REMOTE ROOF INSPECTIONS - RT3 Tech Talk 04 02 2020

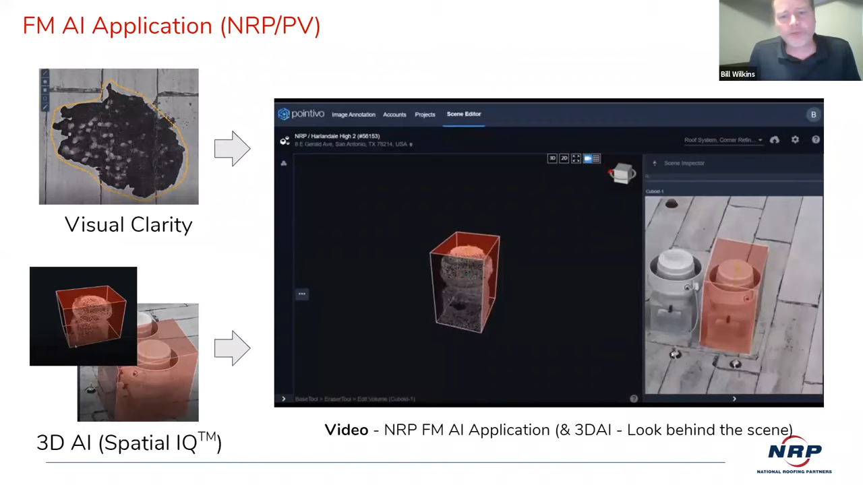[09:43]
So, ultimately, that's what we call spatial IQ and it's extracting the stuff in real time. And, when you see kind of this view here, the facility management application, what's happening is it's flattening it down to make it very easy to move around and confirm stuff and see stuff and get the data that you want. And, this is just kind of a snapshot. There's a lot of other features about automatic report generation and all that to help reduce the time.